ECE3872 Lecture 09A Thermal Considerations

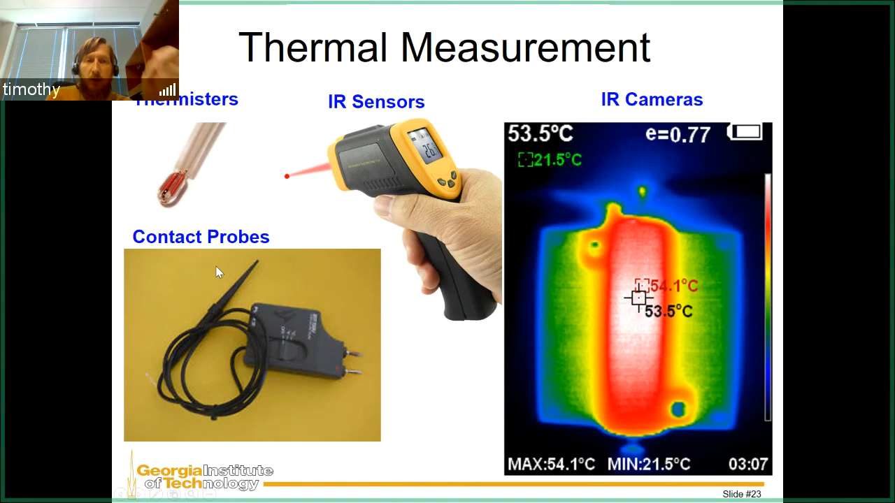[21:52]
On screen: spot 53.5°C, max 54.1°C, min 21.5°C
And if it's calibrated right, you can see at any point in this picture what the temperature is. And then there's also contact probes where you can actually physically touch and hook it up to the device to output temperature. So IR cameras, here's how these work.